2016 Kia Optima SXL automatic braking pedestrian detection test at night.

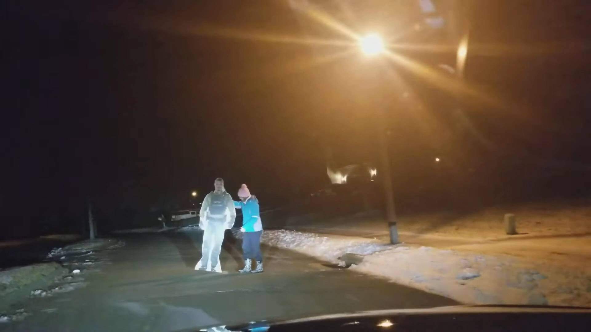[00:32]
I took his legs out but it definitely slammed on the brakes at the last second I do have the high beams on but it is night obviously
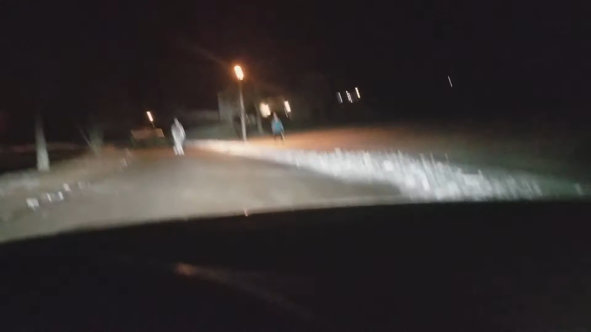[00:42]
so let's see one more time I'm gonna go about 20